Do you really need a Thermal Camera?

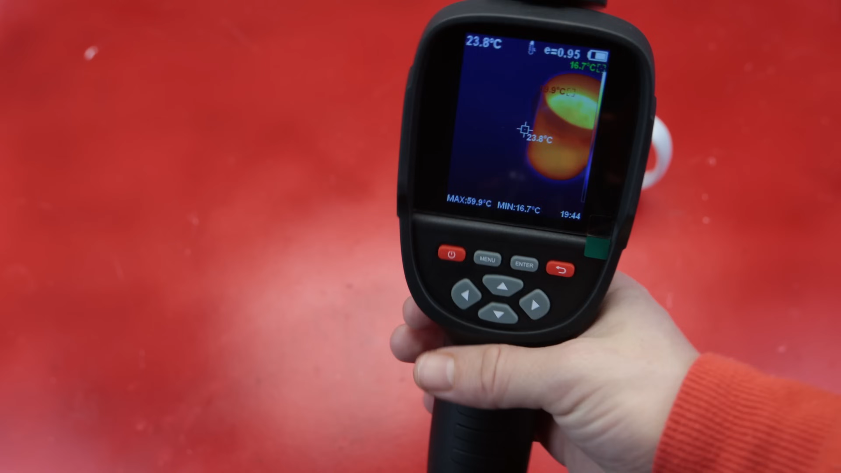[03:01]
On screen: spot 23.8°C, max 59.9°C, min 16.7°C
put it simply terminal cameras detect infrared radiation essentially heat emitted by the objects
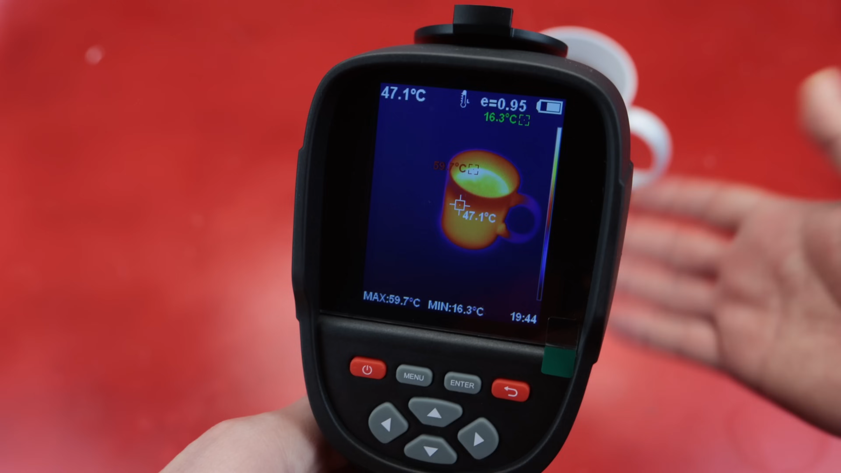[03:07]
On screen: spot 47.1°C, max 59.7°C, min 16.3°C
and convert it into a visual image that shows temperature differences they usually work best when there are
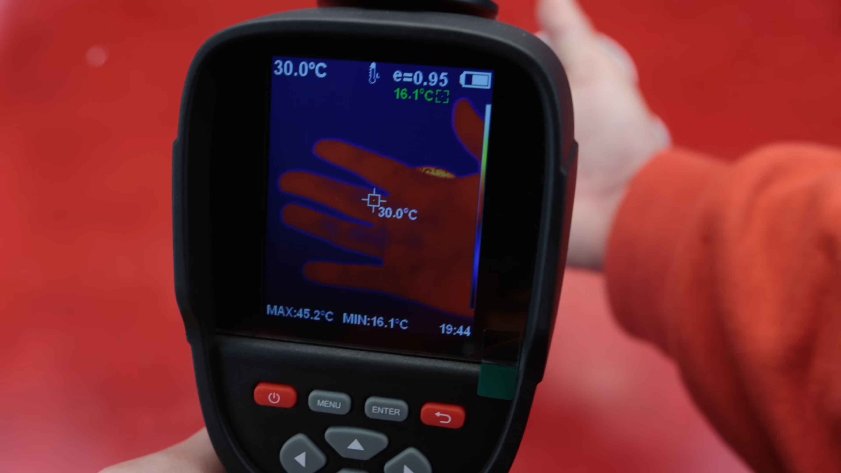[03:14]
On screen: spot 30.0°C, max 45.2°C, min 16.1°C
temperature differences because without them you won't be able to see the objects clearly let
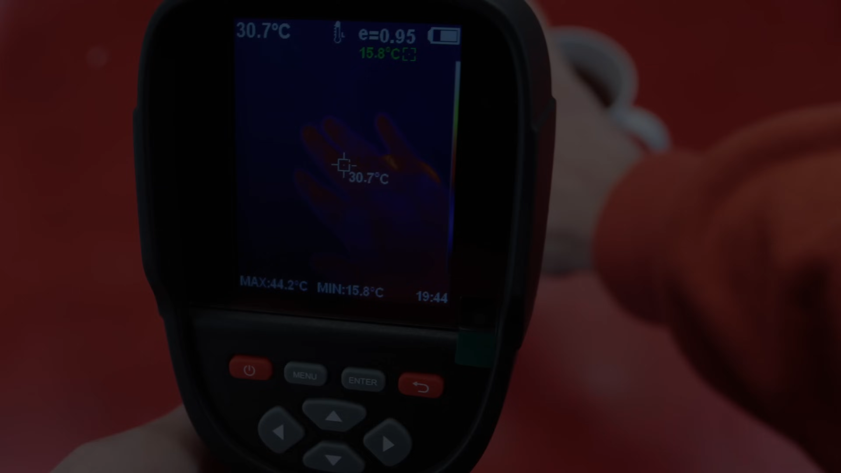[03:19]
On screen: spot 30.7°C, max 44.2°C, min 15.8°C
me show you a better example the room is completely dark right now and i can't see anything
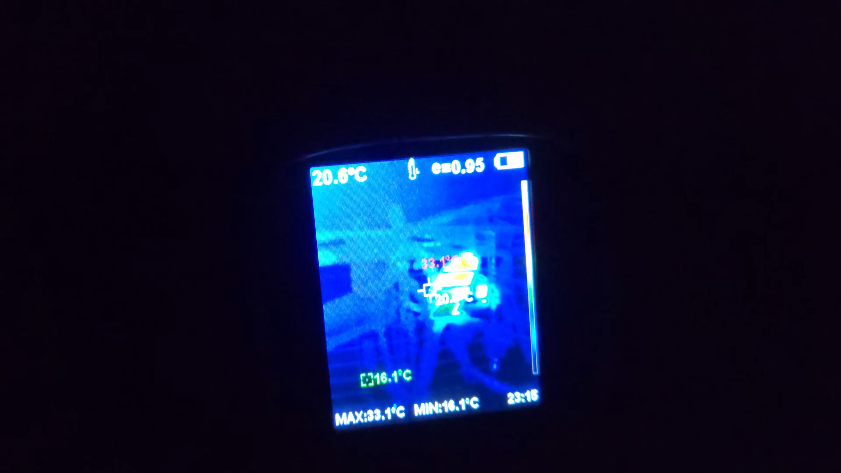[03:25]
On screen: max 33.1°C, min 16.1°C
i wonder if you can guess what i am looking at with the terminal
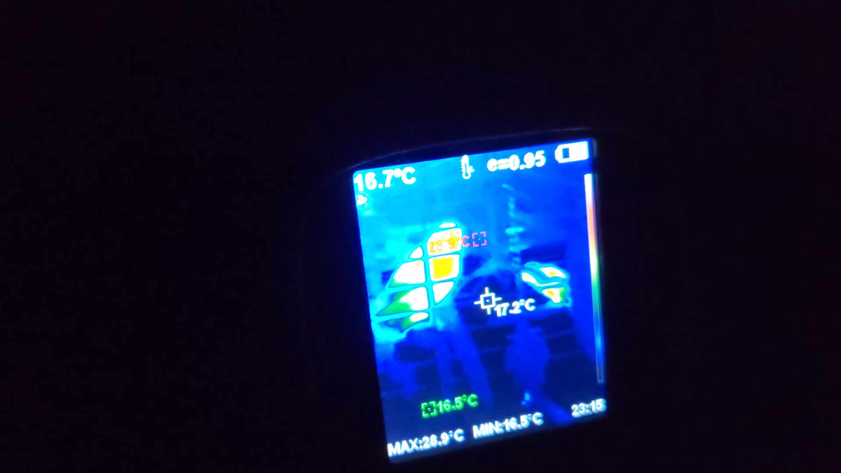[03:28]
On screen: min 16.5°C
camera i'll give you a few seconds
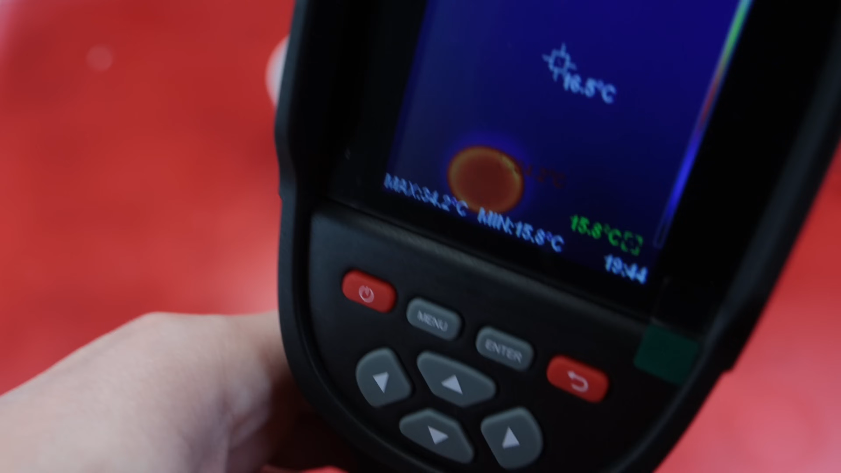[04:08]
On screen: max 34.2°C, min 15.8°C
spot it will leaves a thermal trailer as you can see here
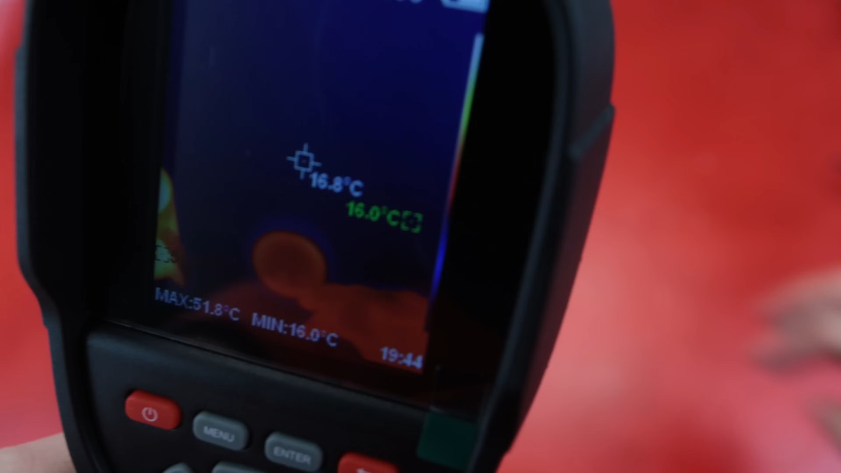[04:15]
On screen: spot 16.8°C, max 51.8°C, min 16.0°C
this is especially useful for detecting moving parts for example if you are working on
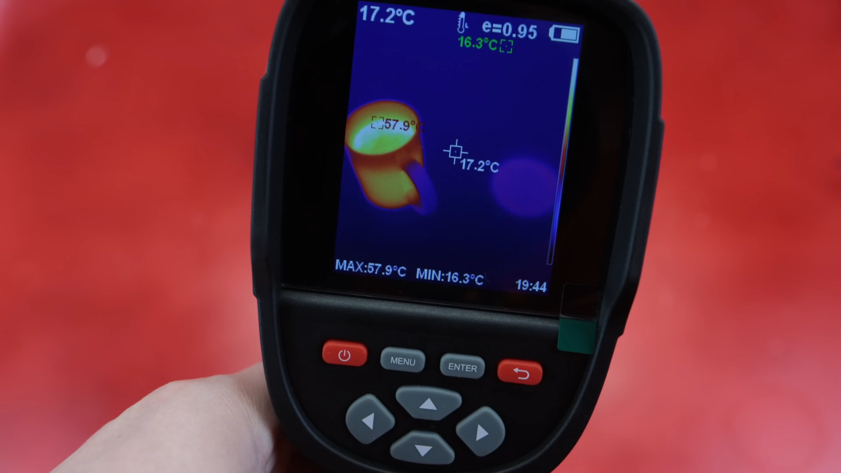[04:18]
On screen: spot 17.2°C, max 57.9°C, min 16.3°C
something like a train moving on rails even if there is no
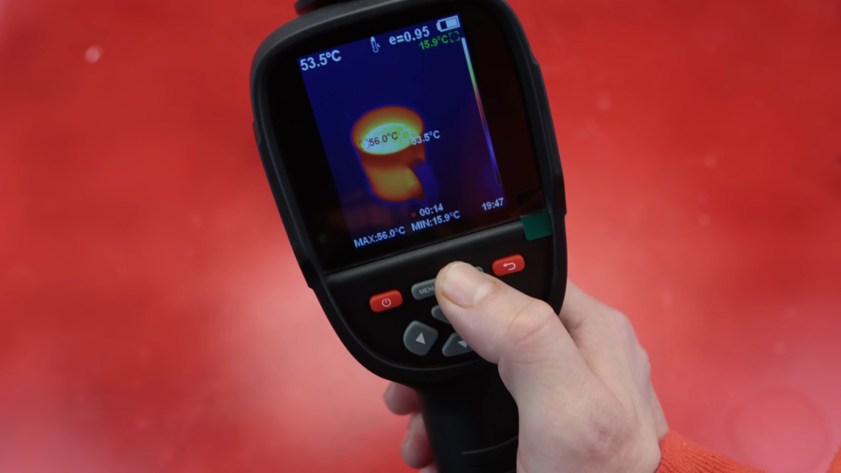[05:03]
On screen: spot 53.5°C, max 56.0°C, min 15.9°C
along before diving into practical application i want to mention two important things about thermal cameras and this applies even to the high-end models
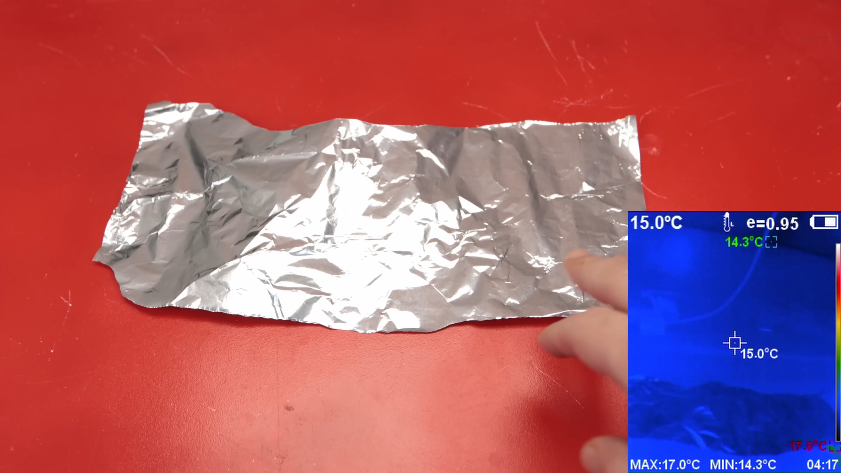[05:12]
On screen: spot 15.0°C, max 17.0°C, min 14.3°C
both are easier to demonstrate using aluminum foil first thing is related to emissivity which is basically how effective a material surface is at emitting energy as thermal radiation it varies for different materials and while you can adjust it in the settings you need to be aware of it otherwise you might misinterpret the readings the second thing is that shiny surfaces like mirrors or shiny metals reflect thermal radiation
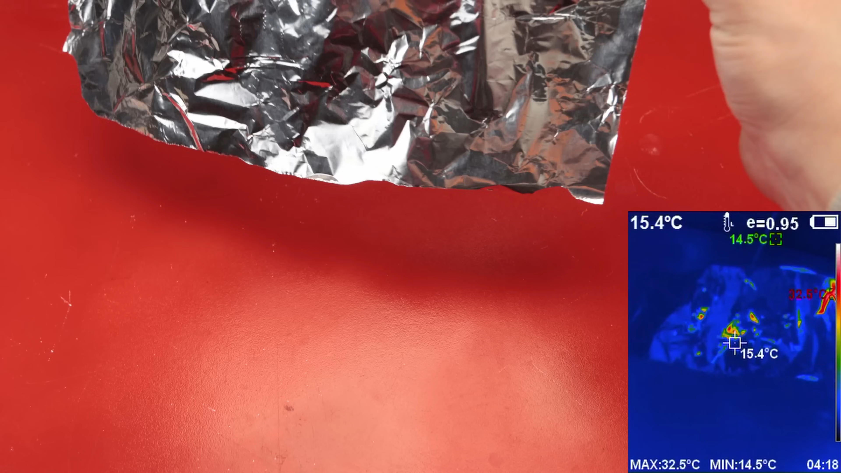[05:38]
On screen: spot 15.4°C, max 32.5°C, min 14.5°C
as you can see in the thermal image it looks like some spots on the foil have much higher temperatures than the rest while other small spots appear much cooler but if you are dealing with a complex shiny surface this trick doesn't always work let me show you what i mean by wrinkling this aluminum foil the more complex the area the wearer and more unusual the readings on the terminal camera become